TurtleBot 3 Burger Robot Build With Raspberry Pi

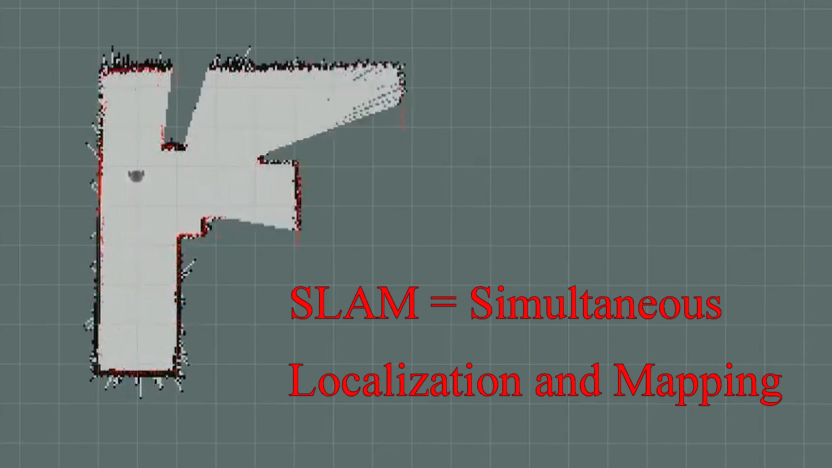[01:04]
SLAM stands for Simultaneous Localization and Mapping, which helps the TurtleBot learn its environment.